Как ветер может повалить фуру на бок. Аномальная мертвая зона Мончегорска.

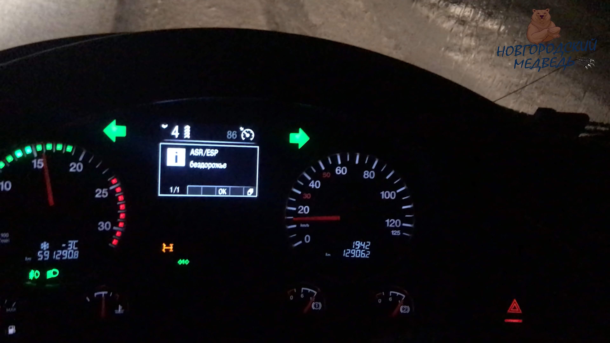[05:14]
И в общем на одном из таких подъемов мы остановились,
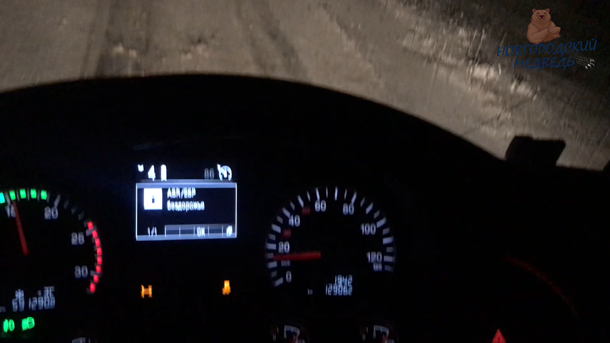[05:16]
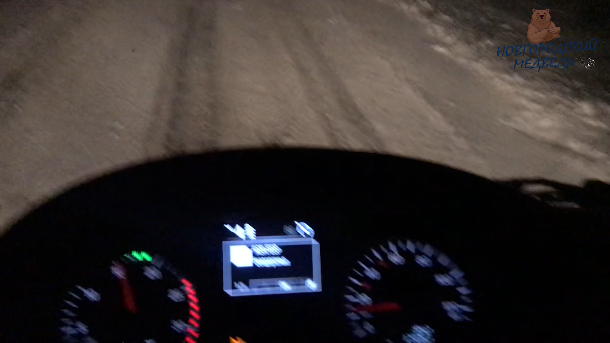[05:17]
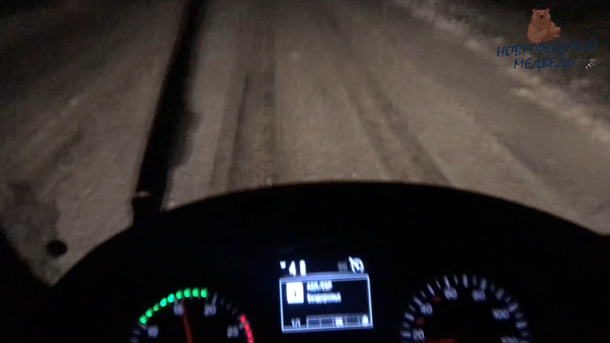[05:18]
и дальше огромными усилиями, включив блокировку, включив антибукс в ручном режиме,
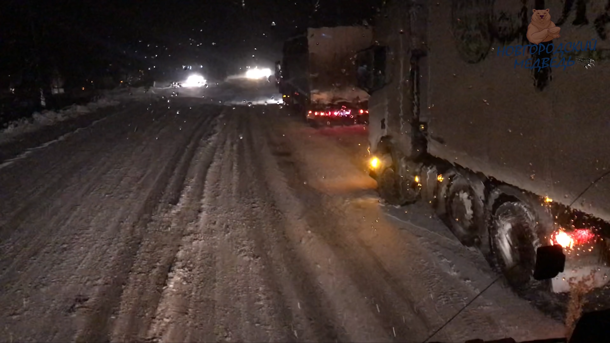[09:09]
В общем, с дикими усилиями на новой резине я смог это сделать. У меня отрясло машину, потому что она подпрыгивала.